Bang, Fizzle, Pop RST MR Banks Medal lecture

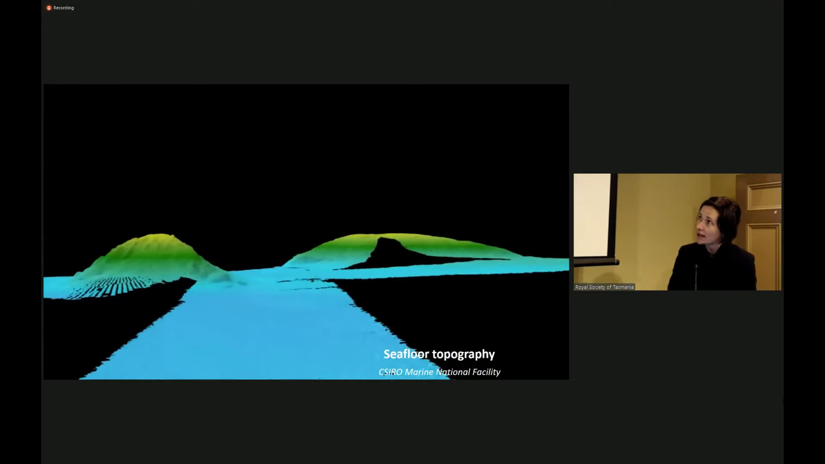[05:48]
But these volcanic edifices are huge.
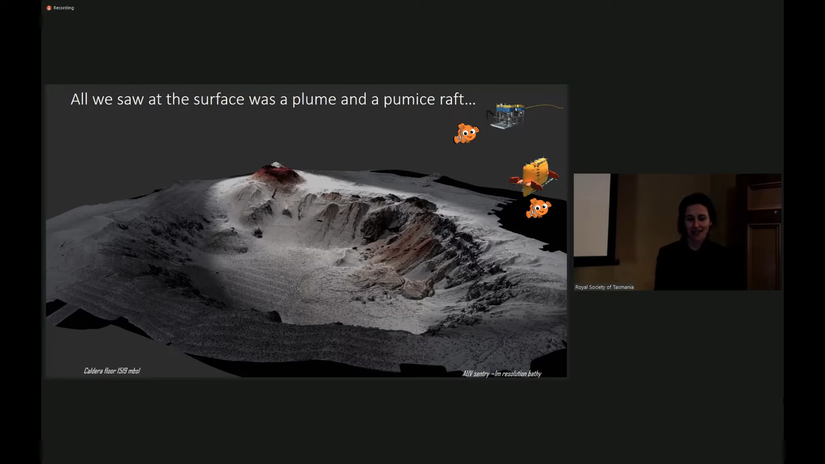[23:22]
all we saw was this pumice raft, but our exploration of the edifice itself and 5 PhD studies later, we were actually able to demonstrate that this was a very complex event. What we didn't see at the surface was intracaldera silicic lavas. So these are silicic lavas that were produced during the eruption that had no surface manifestation on the sea surface.
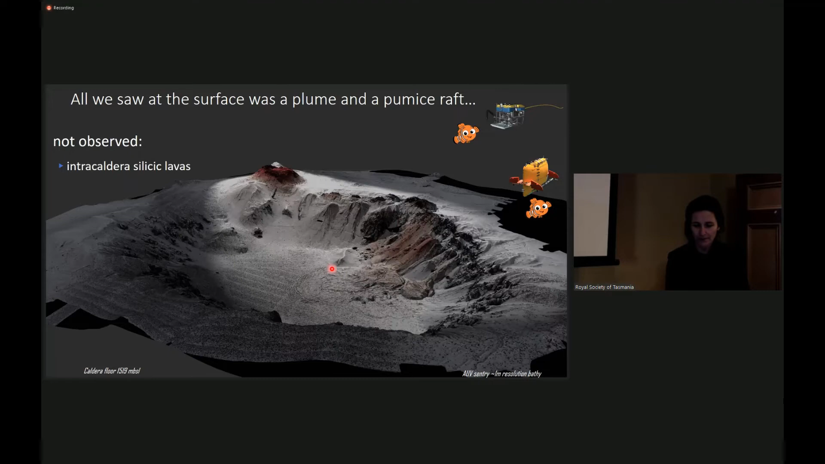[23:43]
We saw caldera rim lavas. So that's these ones over here and this big red one over there. For scale, this red one over here, this lava is a lava dome.
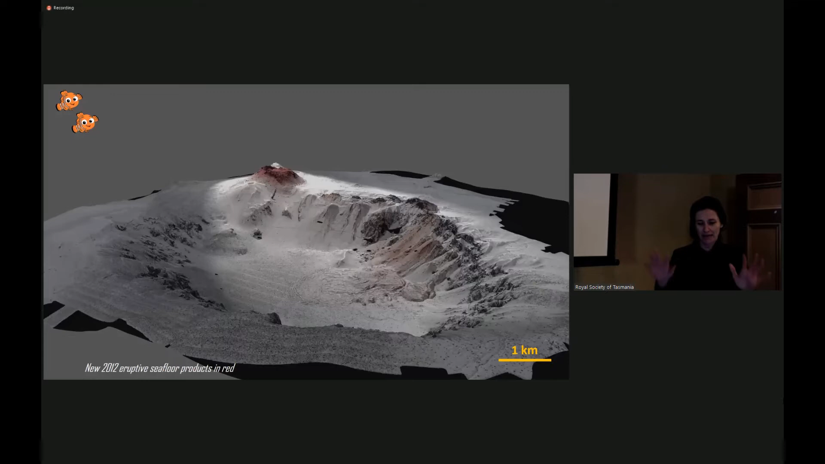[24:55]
and we're going to be looking back towards the wall, at, looking at these very high caldera walls.
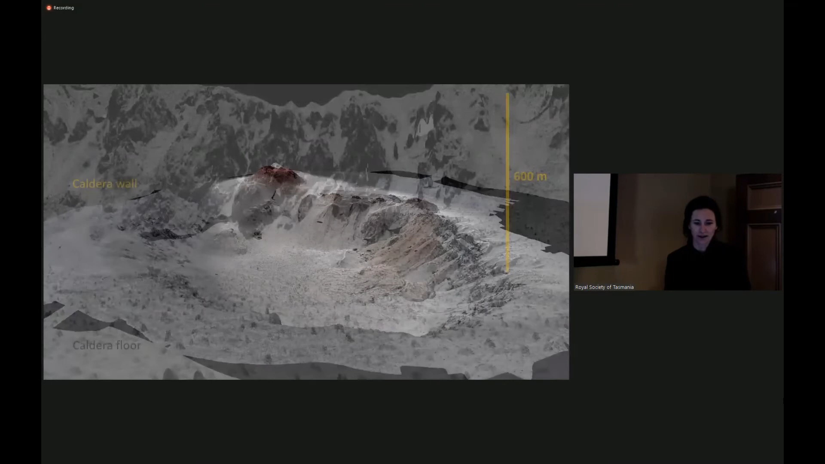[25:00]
So here we are, as if we were standing on the bottom of the caldera on the top of this massive volcano.